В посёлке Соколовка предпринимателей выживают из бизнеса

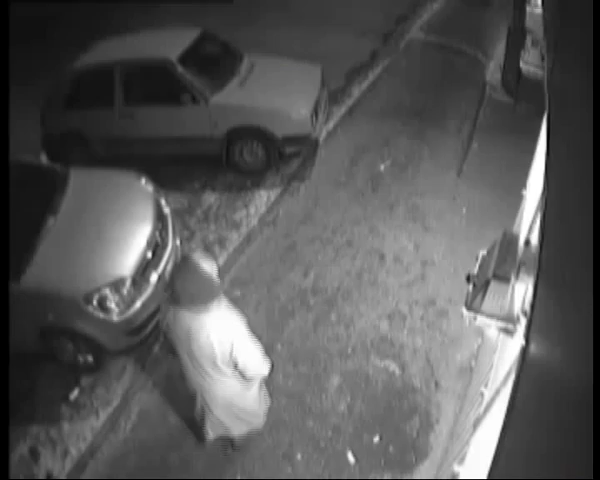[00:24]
По их словам, сначала неизвестные облили автомобиль управляющего кислотой, а на прошлой неделе киоск пытались поджечь.
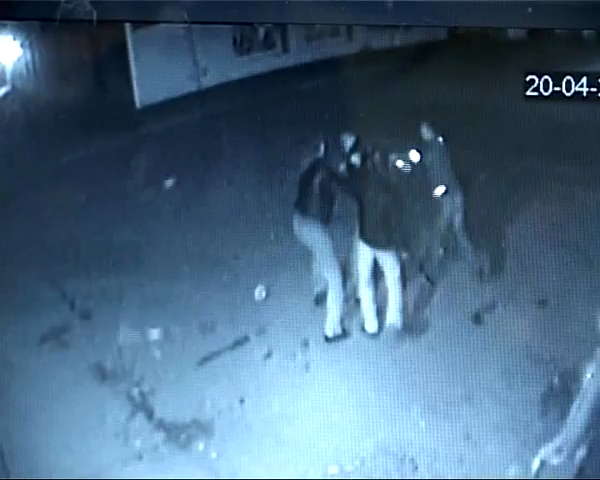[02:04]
Впрочем, по словам местных жителей, в районе Соколовки законность не действует уже давно. Вот видео все с тех же камер видеонаблюдения, установленных на торговом киоске. Люди говорят, что драки на центральной площади Соколовки происходят чуть ли не ежедневно.
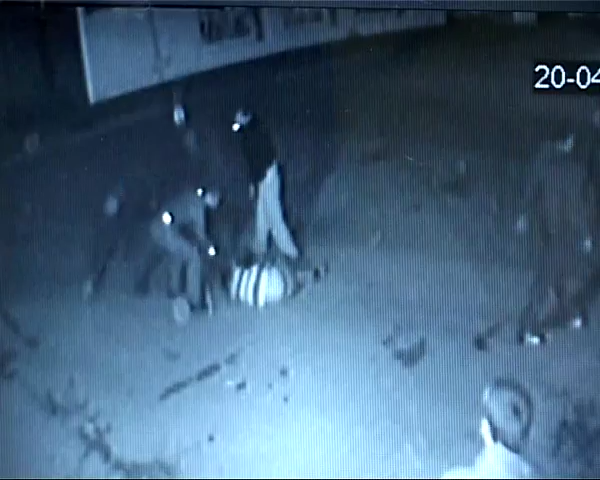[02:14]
Полицейских же патрулей здесь горожане не видели уже давно.
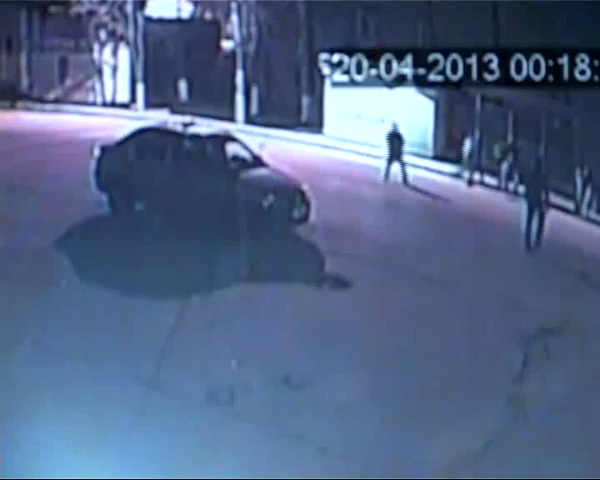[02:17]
Вот и выходит, что обуздать уличную преступность местные полисмены то ли не в состоянии, то ли заниматься ей не хотят.
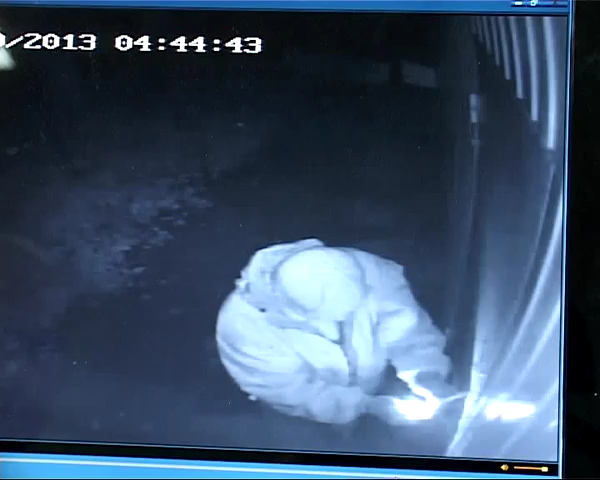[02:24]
Торговцы почти уверены, что и недавний поджог останется нераскрытым, однако сдаваться и закрывать свою торговлю фруктами они не намерены. Сейчас они написали заявление в Рязанскую прокуратуру. Редактор субтитров А.Семкин